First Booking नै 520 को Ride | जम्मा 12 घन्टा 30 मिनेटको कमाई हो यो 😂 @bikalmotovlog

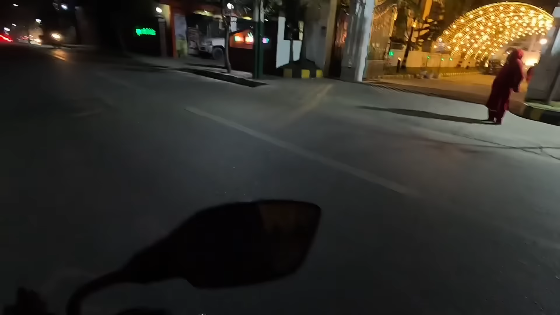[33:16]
ल फाइनली म चाहिँ यहाँ लोकेसनमा चाहिँ आइसकेको छु होइन लोकेसन चाहिँ यहीँनिर देखाएको छ